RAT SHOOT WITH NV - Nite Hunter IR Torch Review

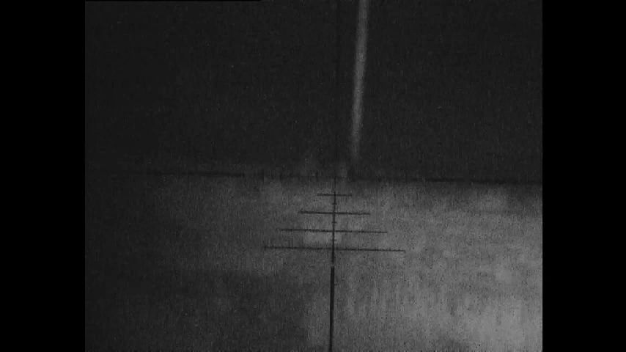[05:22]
This little IR torch. Now that. As you saw in my other video.
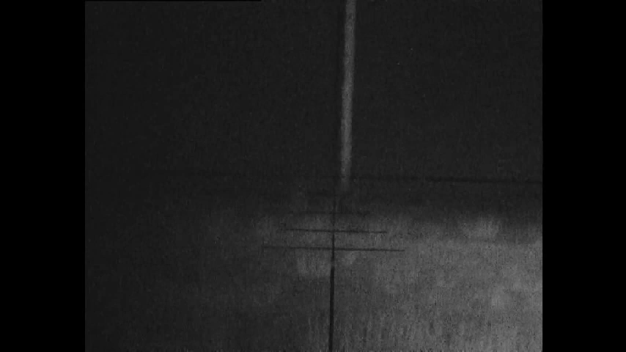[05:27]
That's the power pole. And that's 200 yards away.
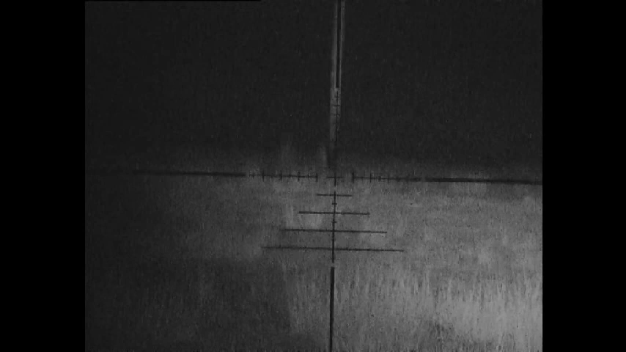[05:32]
Right. And if I pan across. There's the other power pole.
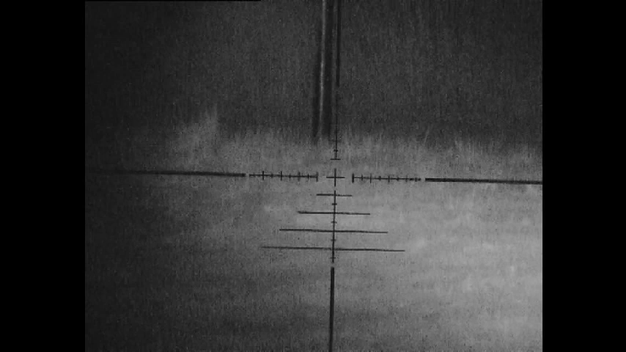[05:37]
And that one there. Look. See how clear that is. That's 115 yards away. Now it looks like I've got to tweak up this IR.
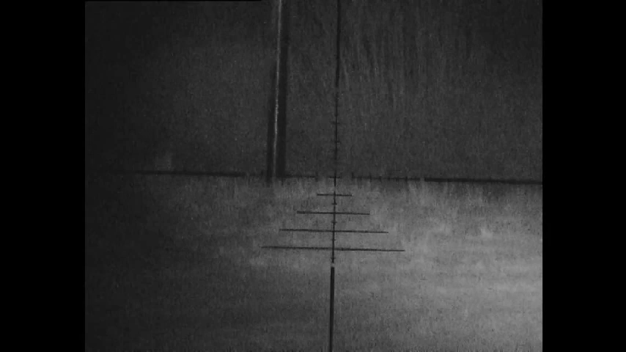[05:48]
To come a bit left. But that gives you an idea.